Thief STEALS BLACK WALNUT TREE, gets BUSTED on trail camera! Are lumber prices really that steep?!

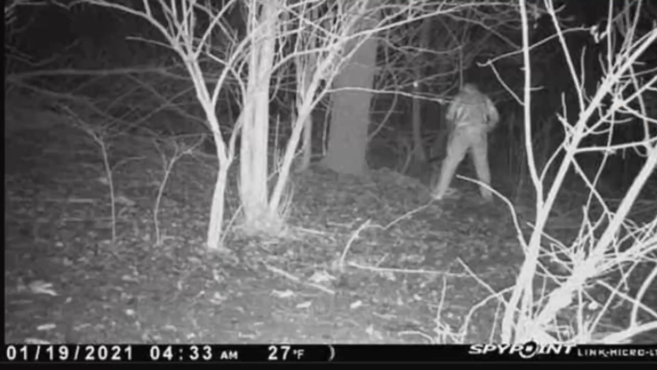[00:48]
At 4.30 on a cold, dark morning, one of the deer cameras, you know the one that sends pictures to your phone, captured somebody cutting down some trees without permission.